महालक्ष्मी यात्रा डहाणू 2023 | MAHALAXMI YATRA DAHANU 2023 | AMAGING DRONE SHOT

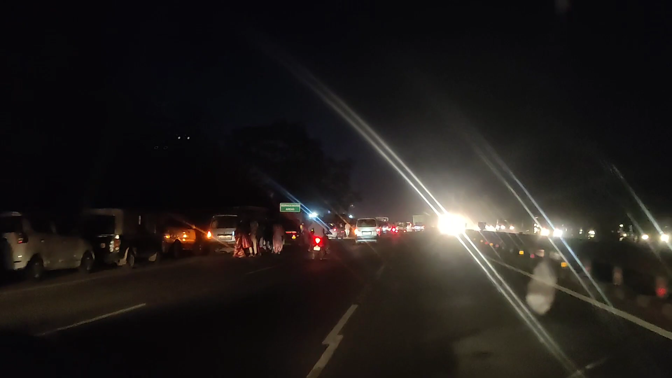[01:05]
सो हे बघा पार्किंग फुल झालेली आहे.
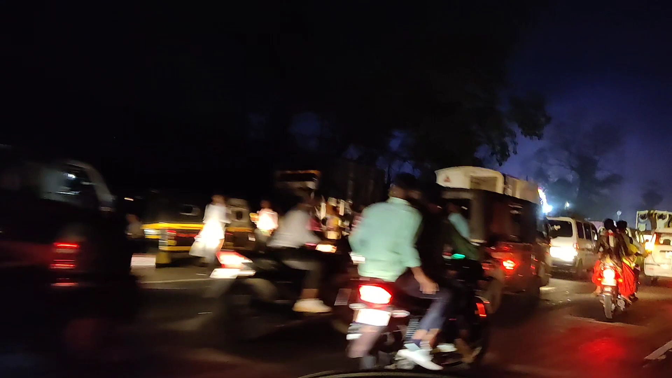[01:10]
जर तुम्हाला यायचं असेल इकडे तर लवकरात लवकर घरून निघायला पाहिजे,
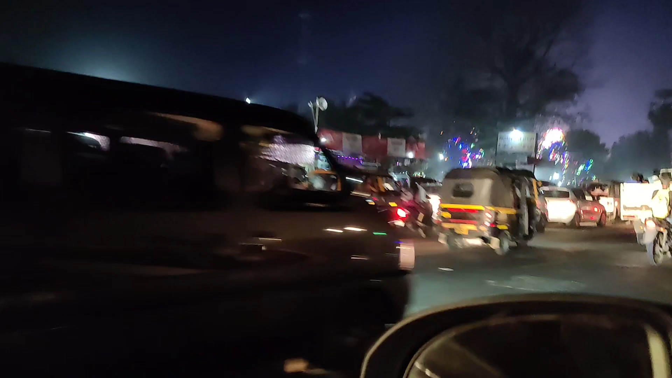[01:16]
म्हणजे दुपारीच निघाले तर तुम्हाला पार्किंग वगैरे आणि चांगलं भेटेल. आणि नजारा बघा मित्रांनो, एक नंबर.
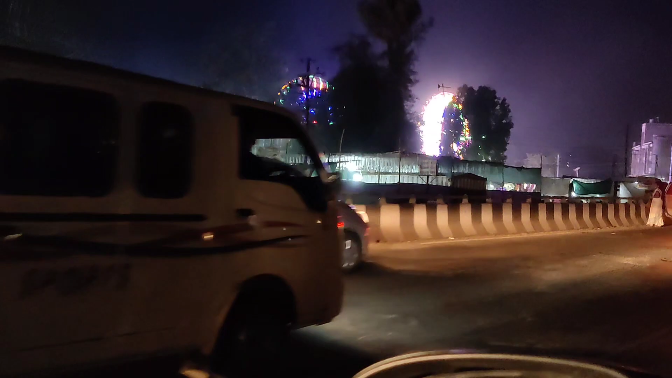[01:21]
आपण इथून ड्रोन शॉट सुद्धा घेणार आहोत, खूपच सुंदर ड्रोन शॉट येणार आहे आणि तुम्हाला बघायला भेटणार आहे मित्रांनो.